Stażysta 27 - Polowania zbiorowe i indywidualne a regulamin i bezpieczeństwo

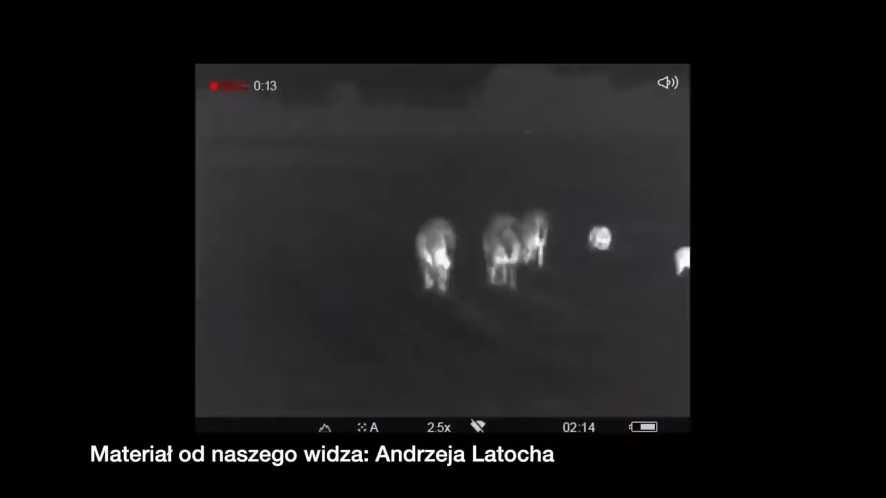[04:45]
że przez myśliwego wyposażonego w myśliwską broń palną z zamontowanym celowniczym urządzeniem optycznym,
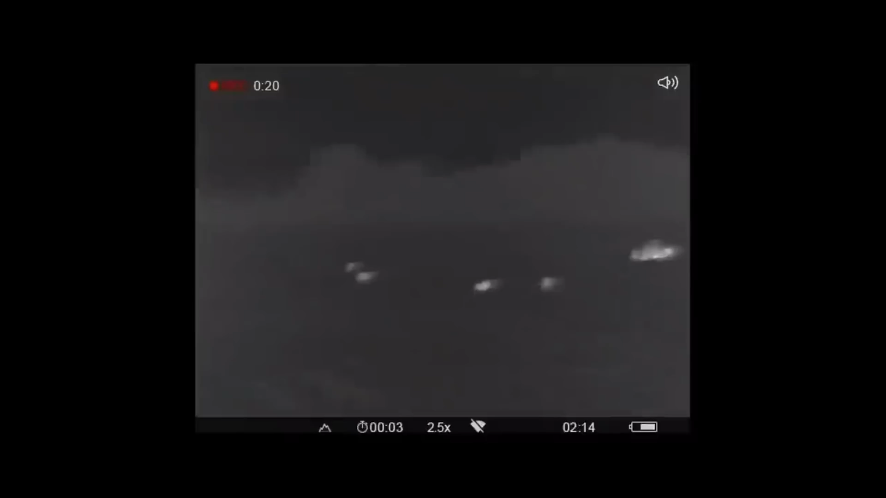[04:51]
wracając do punktu o nokto i termowizji, oraz lornetkę lub obserwacyjne urządzenie termowizyjne lub termowizyjne i latarkę.
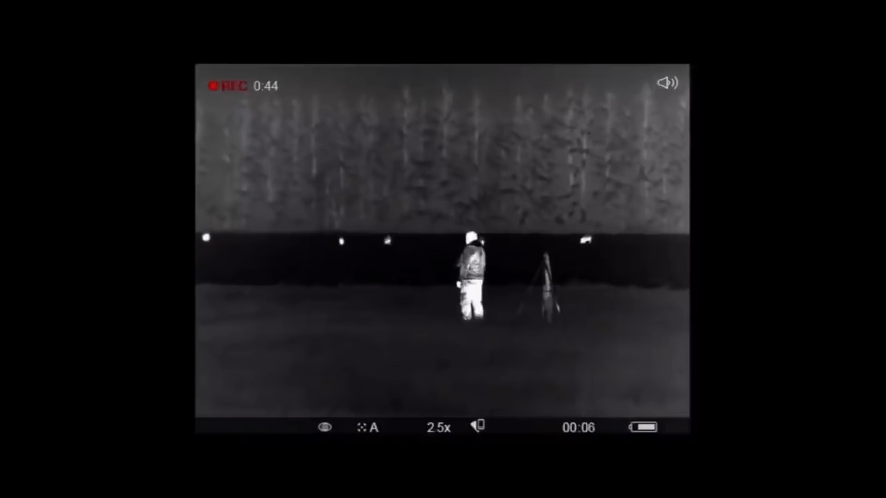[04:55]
Więc w tym momencie
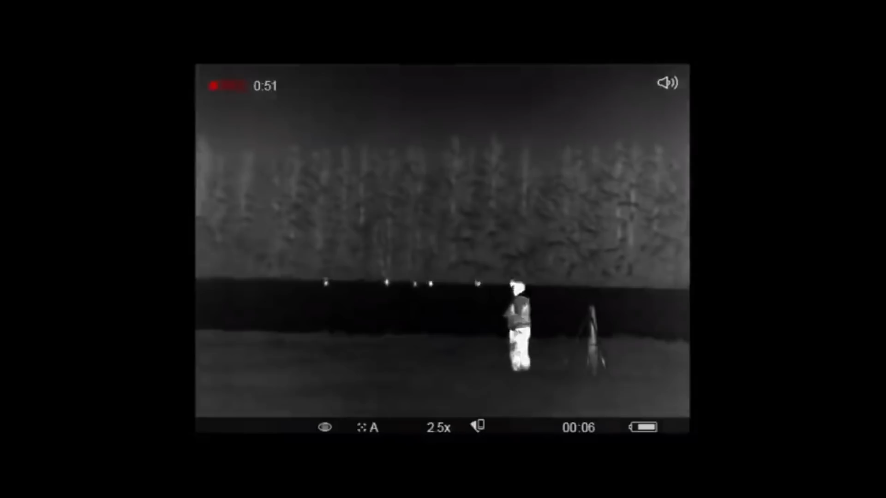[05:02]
W tym punkcie mamy informację o tym, że polować nam wolno tylko i wyłącznie w urządzenie optyczne, w którym obraz celu powstaje w świetle naturalnym, oraz kolejny zapis w prawie,
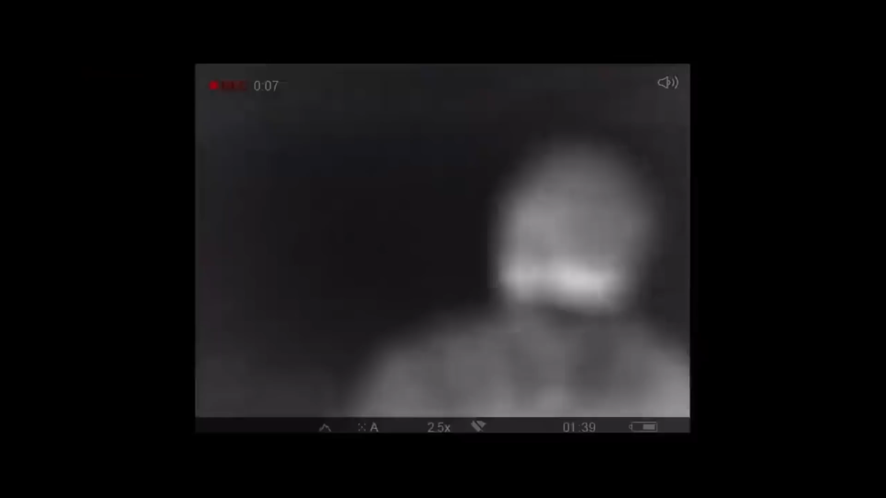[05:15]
który mówi nam, że do wykonywania polowania w nocy na dziki dopuszcza się używanie noktowizyjnych i termowizyjnych celowniczych urządzeń optycznych.
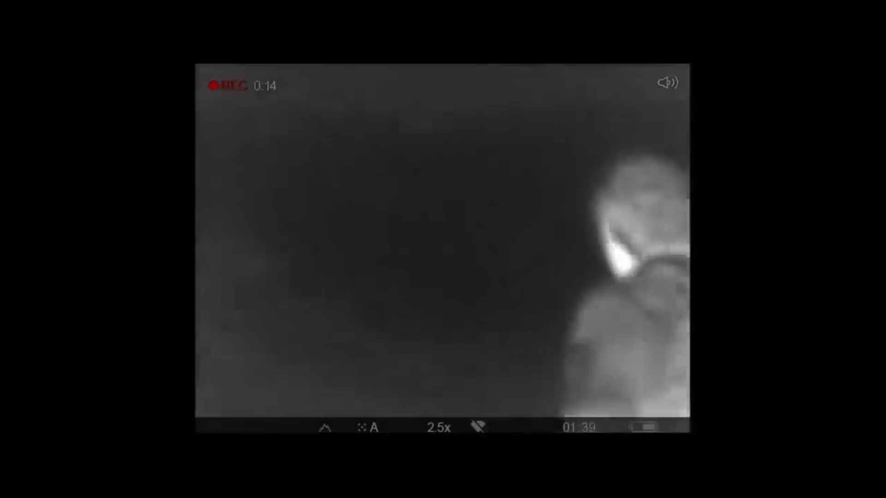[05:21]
Te dwie rzeczy są tutaj co prawda rozdzielone w określonych punktach, ale jasno tłumaczą,
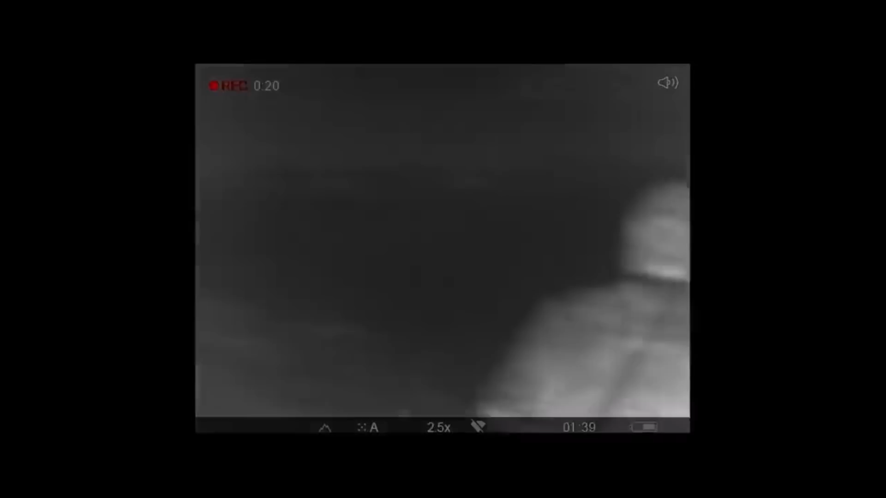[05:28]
kiedy takiej termo- i noktowizji wolno nam używać do polowania.